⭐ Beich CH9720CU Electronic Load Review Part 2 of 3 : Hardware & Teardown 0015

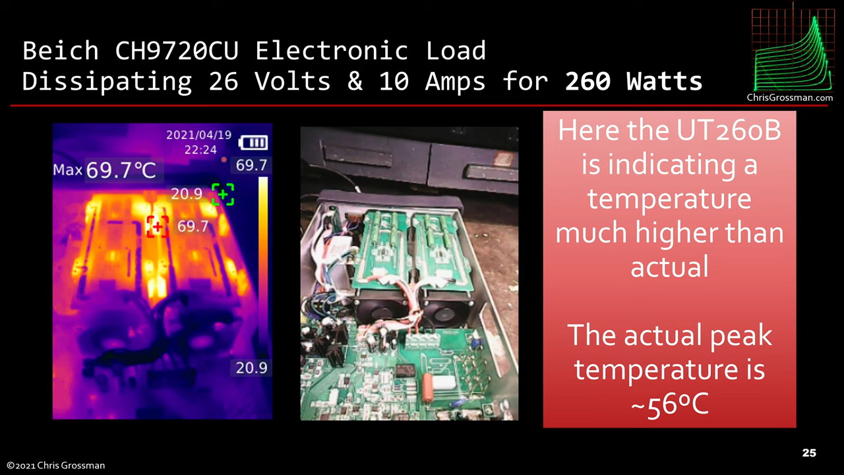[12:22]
On screen: max 69.7°C
the one I got reads consistently higher than the actual temperatures. The actual temperatures of the hot spots there are about 56 degrees and when I took this picture it was dissipating 260 watts for over an hour. Now here's some other thermal images of the part so these are these two regulators back here and here you can see I have a Tektronix PT-100 probe plugged into my Keithley meter which is set up to read the PT-100 probe. It's with easily within half a degree C and it's up against the heat sink.
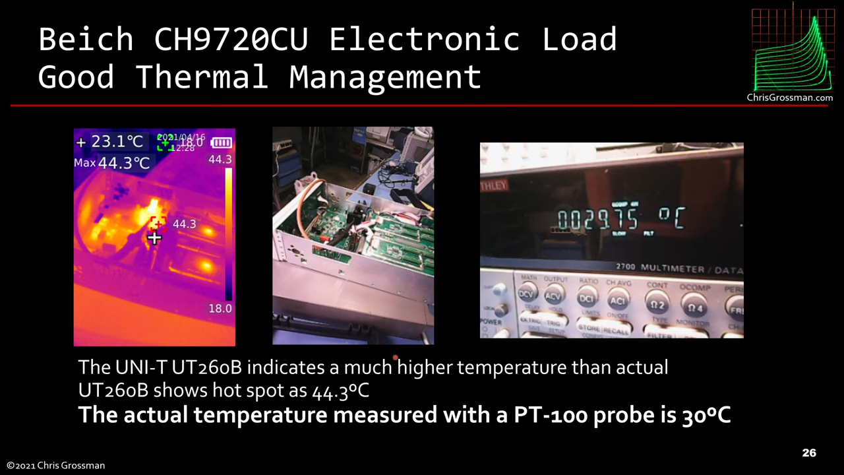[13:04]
On screen: max 44.3°C
The Unity camera says 44.3 when actually it's 30 degrees C and I put my finger on it and it didn't even feel warm because 30 degrees C is about the temperature of your finger. So again here's the back panel of the unit.